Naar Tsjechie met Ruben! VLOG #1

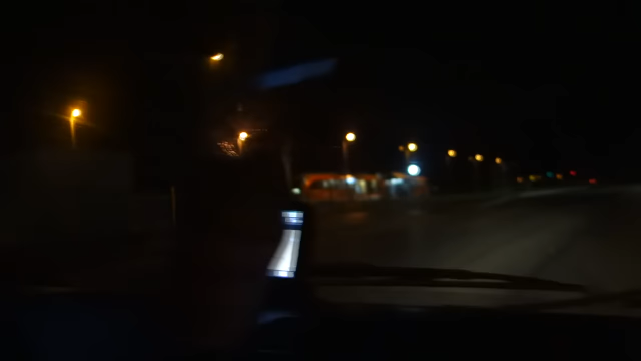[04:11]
Ja, niet zeggen We moeten ingaan met mensen Maar we doen echt leuk Ja hoor We zijn 12 kilometer lang Het laatste stukje Ja, ja Tsjechië 1 kilometer
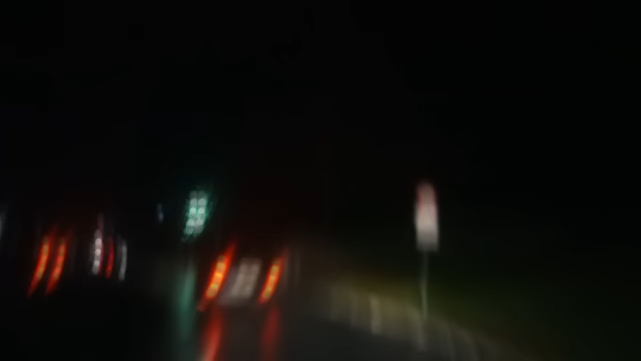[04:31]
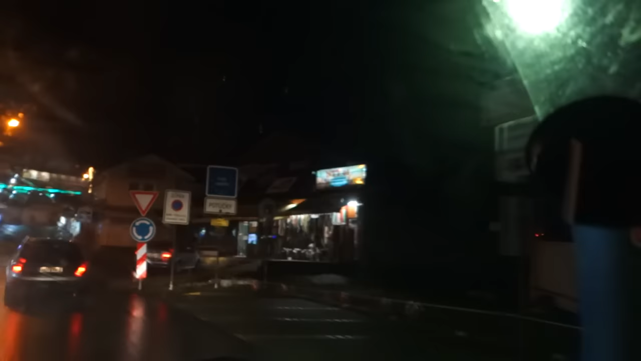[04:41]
Oh Tukkie En het is gelukkig nog open
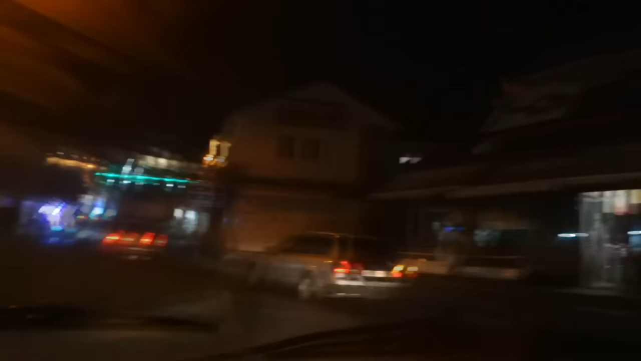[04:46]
Dus we gaan zoeken naar een parkeerplaats Daar zijn ze wel aan het binnenhalen Ja, het vuurwerk hangt er al